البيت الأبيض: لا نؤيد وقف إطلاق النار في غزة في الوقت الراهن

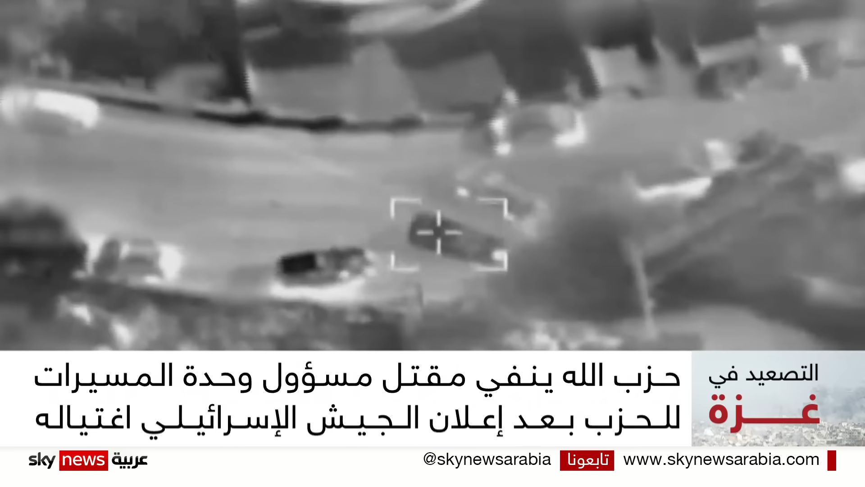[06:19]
بعدما قال الجيش الإسرائيلي أنه قتل قائد منطقة جنوب لبنان في الوحدة الجوية لحزب الله علي حسين برجي بضربة نفذتها طائرة مسيرة وكان حزب الله قد أعلن مقتل أربعة من عناصره في قصف إسرائيلي طال مناطق مختلفة وهو ما شمل المنطقة القريبة من مكان تشييع المسؤولي في قوات الرضوان في حزب الله وإسان طويل